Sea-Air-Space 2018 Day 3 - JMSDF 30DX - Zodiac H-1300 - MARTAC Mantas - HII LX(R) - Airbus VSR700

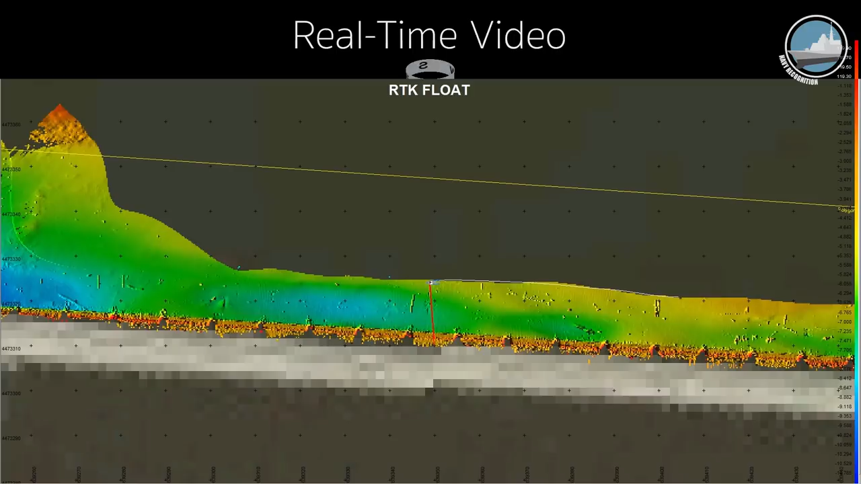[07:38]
As you'll see here, some of the background pictures, we did a scan on the Mississippi River of what's called the Keokuk Power Plant.